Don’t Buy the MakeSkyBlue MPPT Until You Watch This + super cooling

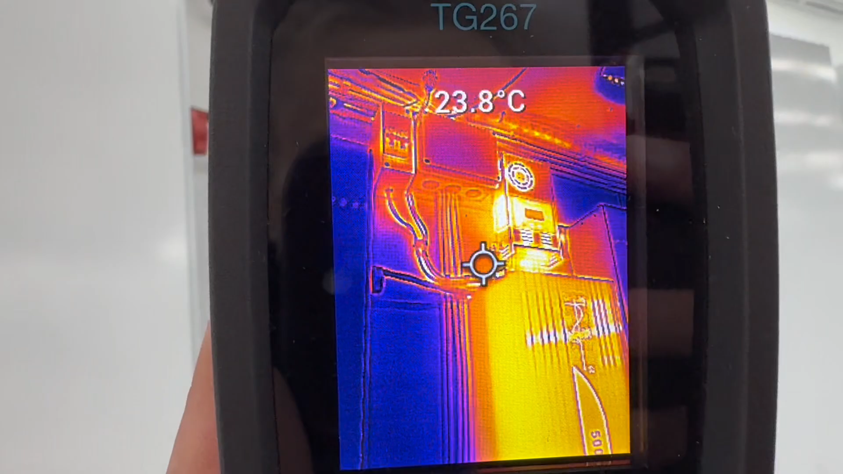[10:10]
On screen: spot 23.8°C
of the solar panels when clouds come over so there's no
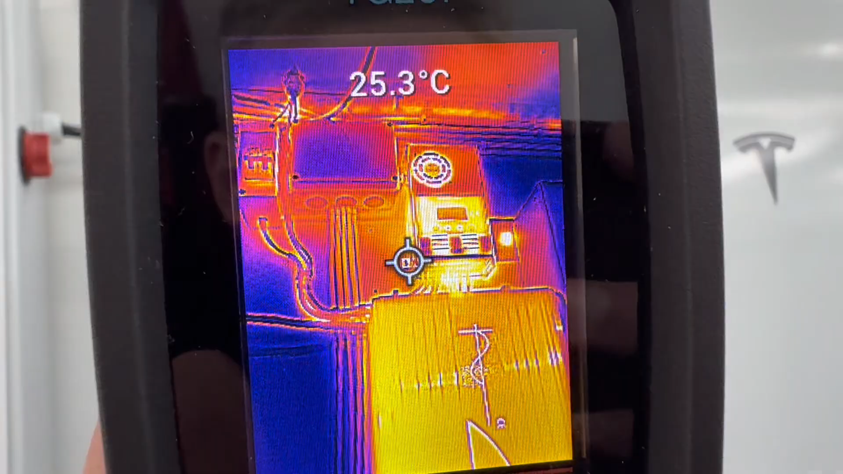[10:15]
On screen: spot 25.3°C
problem with that and here on the thermal camera you can also see
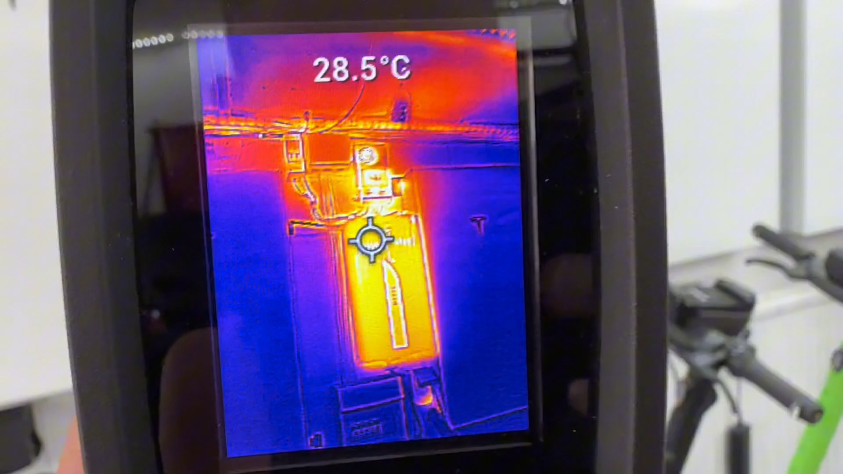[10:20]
On screen: spot 28.5°C
that it didn't get so hot and batteries are cool so